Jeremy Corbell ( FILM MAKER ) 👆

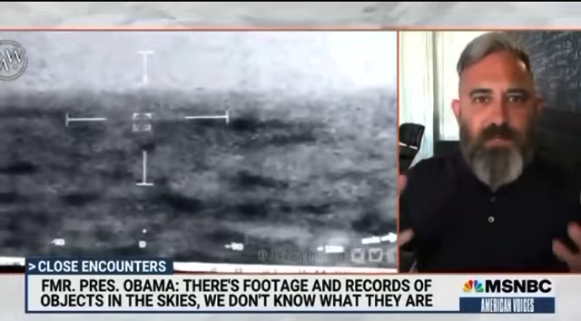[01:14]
Jimmy Kimmel is great, by the way. He does ask the hard questions. And even President George W. Bush was shown the first piece of imagery that I put out about a month ago, the pyramid shaped UFOs. So now there's this openness to discussing. We might not know what they are, but we know what they're not. And when you're looking at this FLIR forward looking infrared footage, you see it's a spherical object. There's no plumes, no exhaust, no traditional propulsion that you could see in the thermal realm.
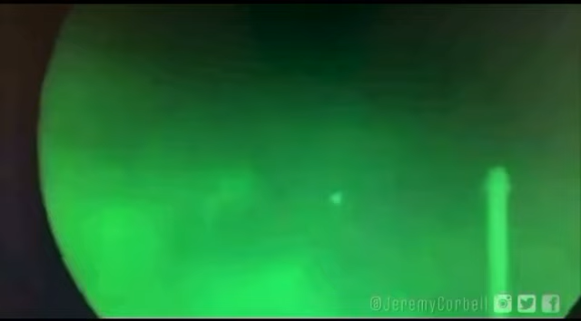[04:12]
This UFO video does not show a pyramid.
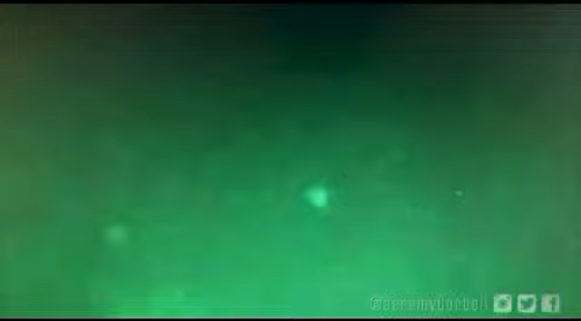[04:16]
There's a triangle shape, but that looks exactly like an effect caused by a bright light being out of focus and a night vision camera with a triangular iris, like this one.
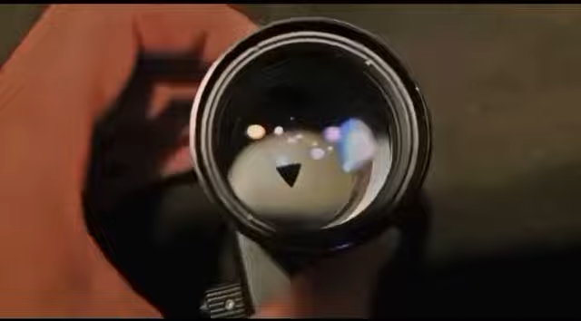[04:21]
Or a triangular lens cover, like this one.
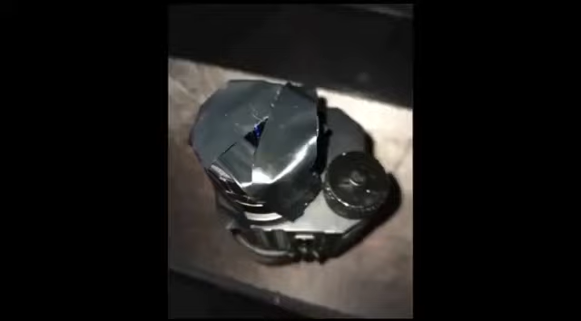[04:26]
This effect is known as bokeh.
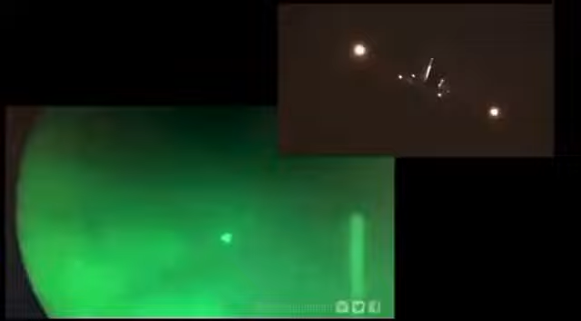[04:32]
It's also probably a plane because it blinks in the same pattern as a Boeing 737 and the ship, the USS Russell,
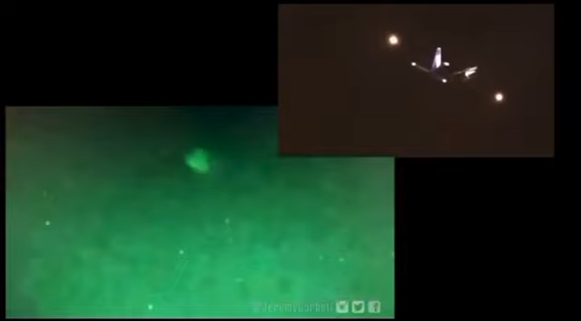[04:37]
was directly under the route for planes flying into Los Angeles from Hawaii and Asia.
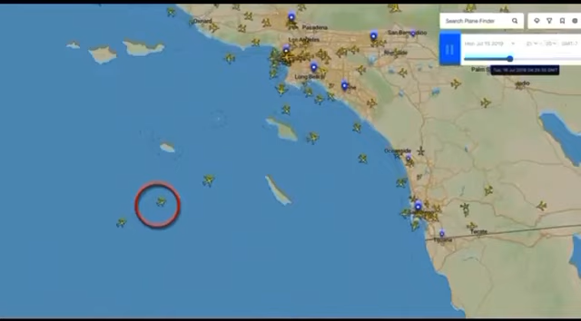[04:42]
There are a couple more triangles in the scene. Those are probably stars because they look exactly like stars taken with a night vision camera out of focus with a triangular iris.
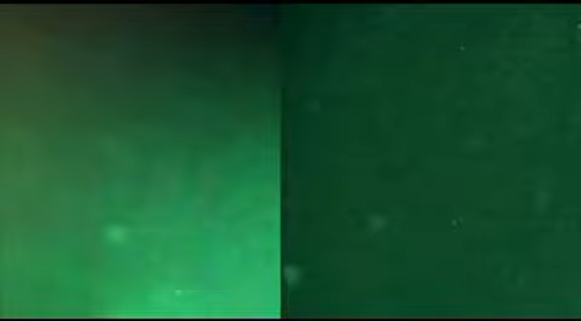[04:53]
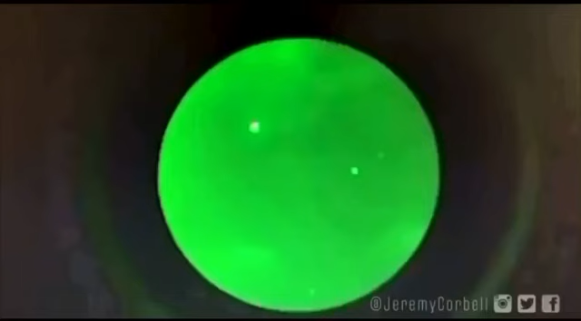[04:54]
There's some bright lights at the start of the pyramid UFO video.
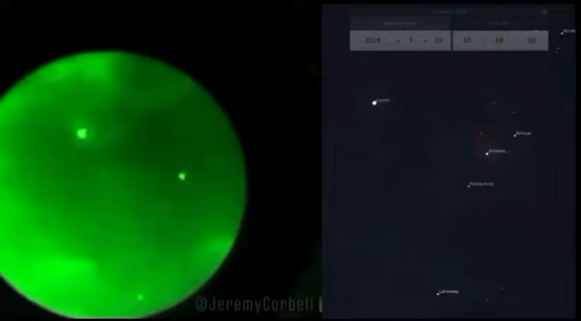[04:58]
That's probably Jupiter and some stars because it matches exactly where Jupiter and some stars were on that day.
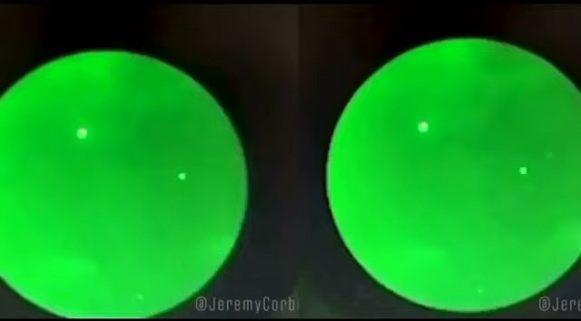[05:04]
They don't show up as sharp triangles because the cameraman has not zoomed in yet.
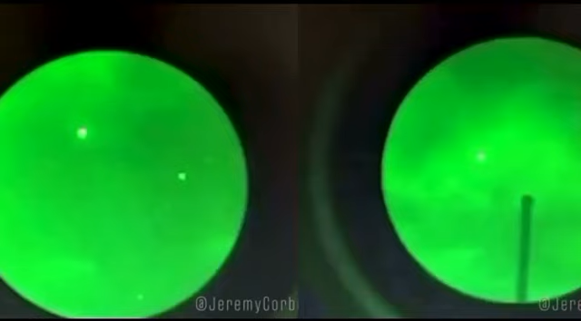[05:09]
But they look the same shape as the supposed flashing pyramid does when it first arrives.
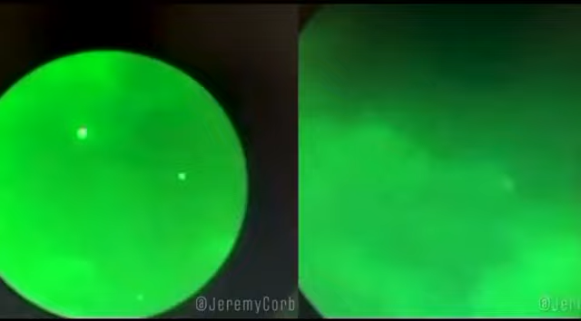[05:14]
There's some points of light in the video that sometimes look like stars. They are not stars.
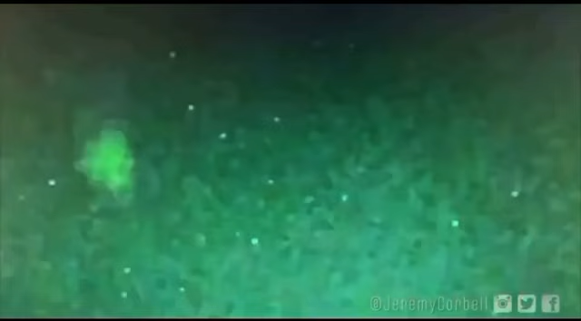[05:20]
They are random noise, stray electrons in the image intensifier tube. They change from frame to frame. They don't show up as triangles as they form in the image intensifier tube which is behind the iris,
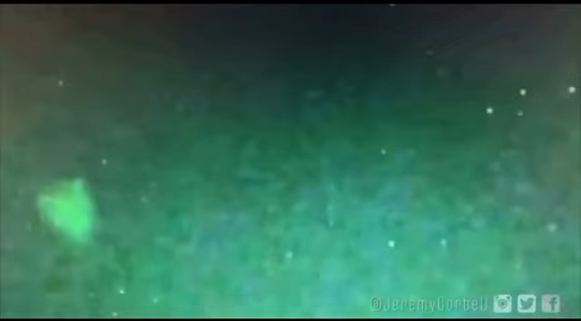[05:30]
so they are not affected by it. I first saw this video one week ago, on April 8th. I instantly realised it looked like a plane from the flashing
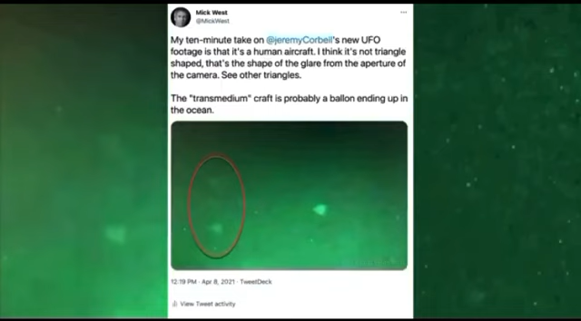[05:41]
lights and quickly figured out that bokeh was the best explanation for the triangular lights.
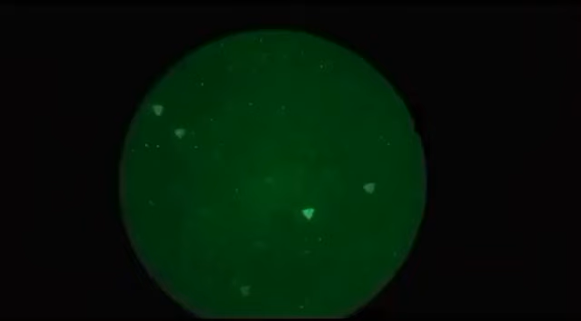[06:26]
He changed the focus, and that changed the size of the triangles.
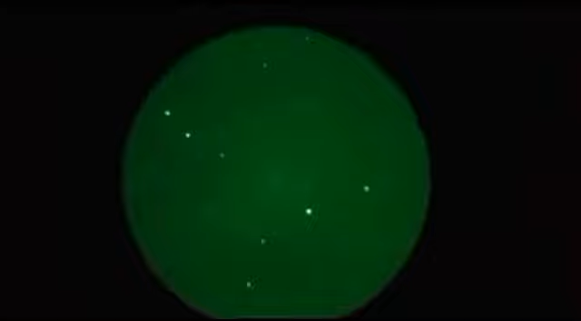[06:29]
And when he filmed the darker sky, you get exactly the same faint stars and sparkly noise that you do in the pyramid UFO video. Then, another breakthrough.
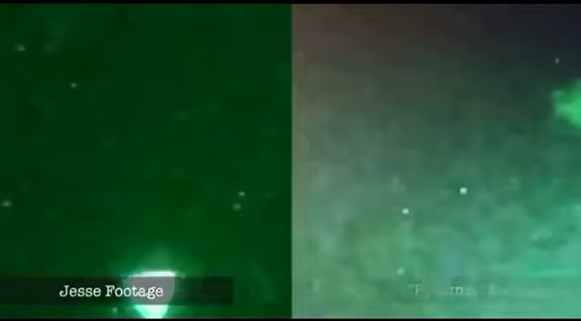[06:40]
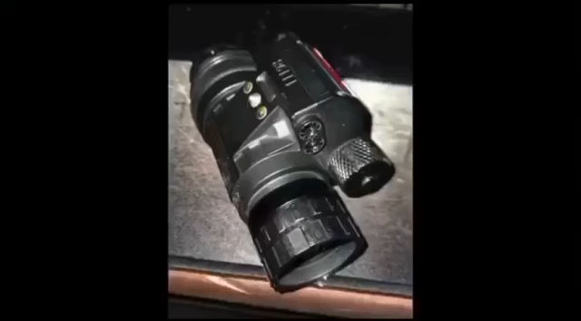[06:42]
A friend told me he had a military style PVS-14 night vision monocular. He taped a triangular hole on the front and got just the same results as with the triangular iris.
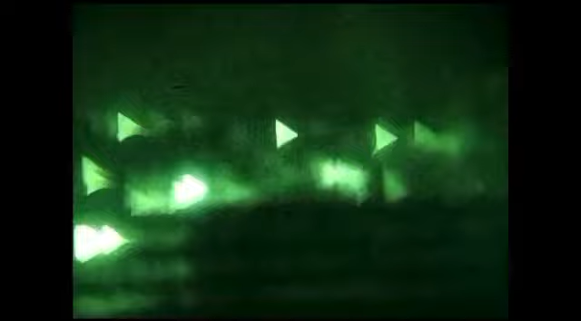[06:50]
Lights took on a triangular shape that changed with focus.
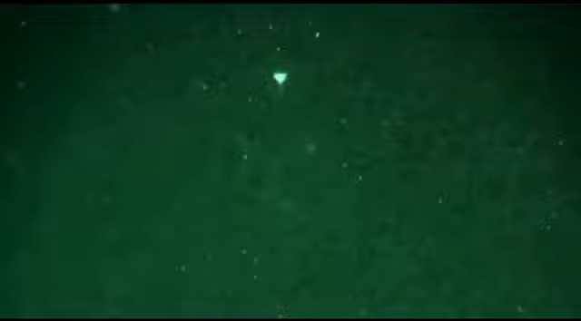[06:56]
Stars looked like the faint objects in the pyramid UFO video, and we get the exact same noise.
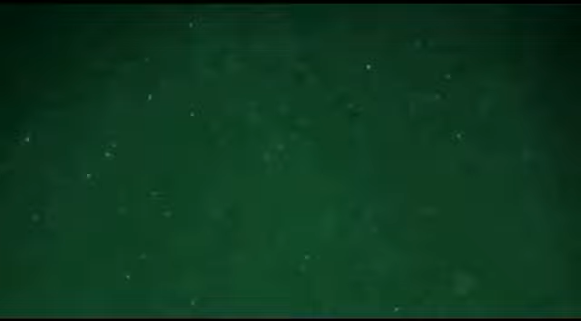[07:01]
This PVS-14 footage also shows a circular glare around the triangular bokeh,
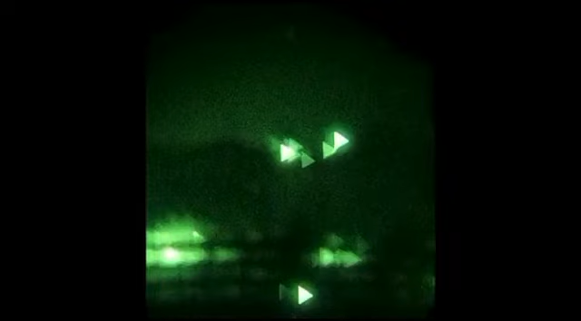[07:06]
something that appears in the pyramid UFO footage and that people thought was evidence that it was actually triangular shaped.
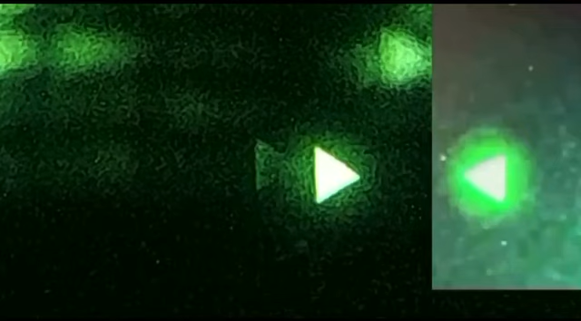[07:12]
But it's not. The circular glare is just spreading light. It happens all through the camera so it looks round and even.
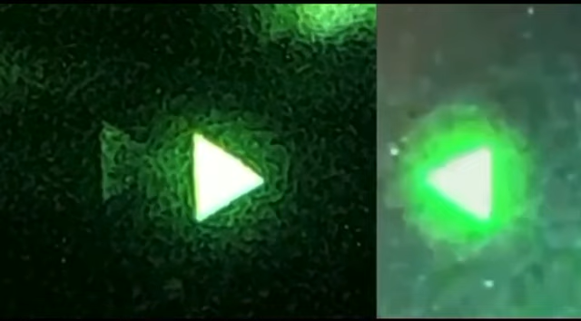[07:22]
The triangle is a different thing, only affected by the front iris or lens cover, so the triangle and circle are independent.
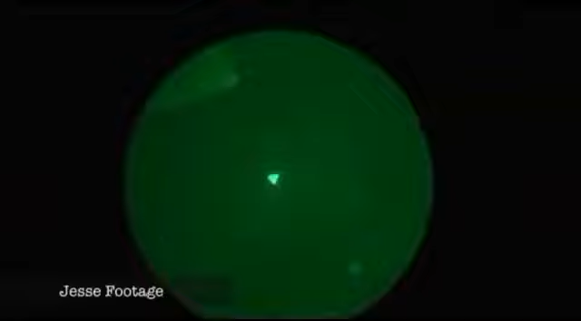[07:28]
So why couldn't the Navy figure this out? Why did they confirm the videos were real?